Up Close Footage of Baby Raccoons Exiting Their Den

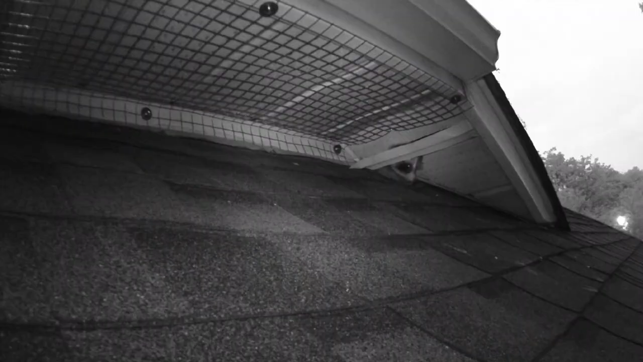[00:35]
As you can see the mother raccoon sits back and allows her babies to explore on their own getting their bearings of being outdoors.
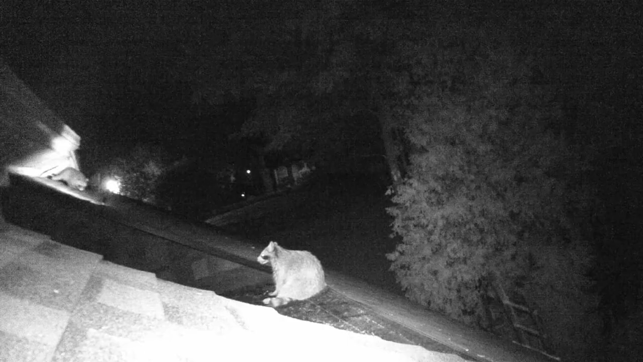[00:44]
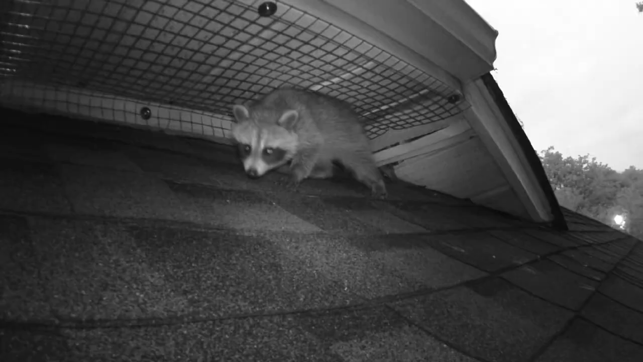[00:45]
It is between four and six weeks that baby raccoons become mobile. Their mother will start to wean them between two and three months which is the age gap you are witnessing in this video. Once the mother knows that they are ready they will leave the den as a group and the mother will guide them through foraging for food. As the young raccoons continue to grow their mother
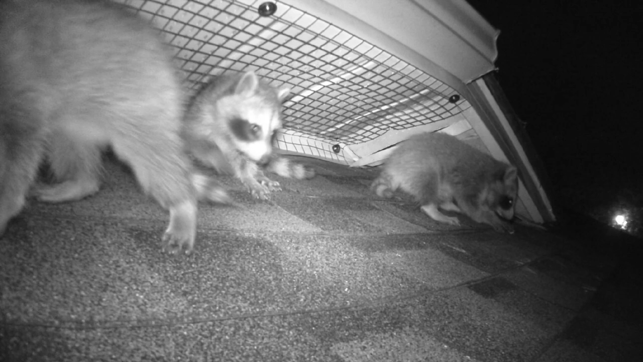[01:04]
will teach them how to hunt and how to climb trees to escape predators. By the time raccoons are around five months of age they regularly forage on their own as well as with their mothers but they continue to den with their mother and siblings. Mother raccoons have nine months of trials and tribulations attempting to teach their young everything they know about surviving in the urban jungle. Being a highly intelligent species has allowed them to adapt to most situations.